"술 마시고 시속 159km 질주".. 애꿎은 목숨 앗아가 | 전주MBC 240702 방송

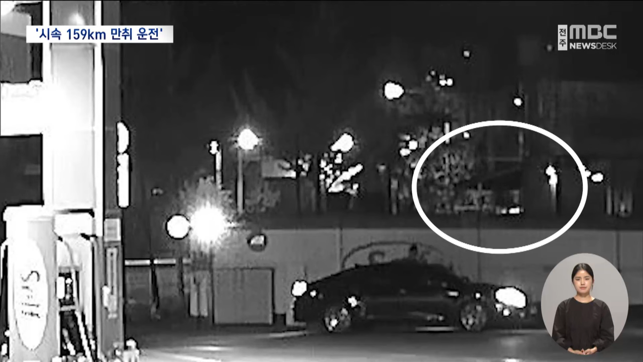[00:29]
멀리 차량의 전조등 불빛이 빠르게 다가오고 뭔가에 들이받친 차량이 도로 위에 나뒹굽니다.